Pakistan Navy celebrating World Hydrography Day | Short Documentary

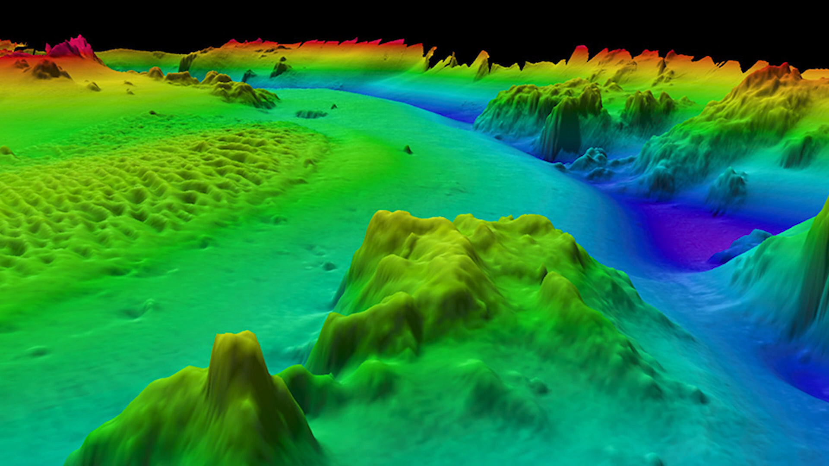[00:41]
as rocks and underwater obstruction wrecks to support safe navigation.